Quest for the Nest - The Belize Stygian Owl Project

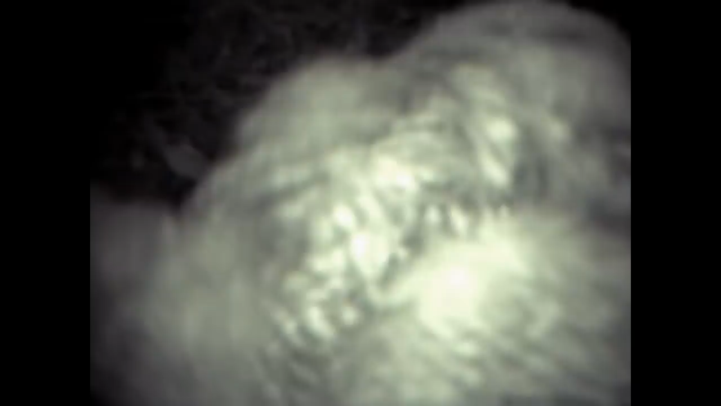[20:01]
This is the first film ever taken of a Stygian owl chick in the wild being fed by its mother.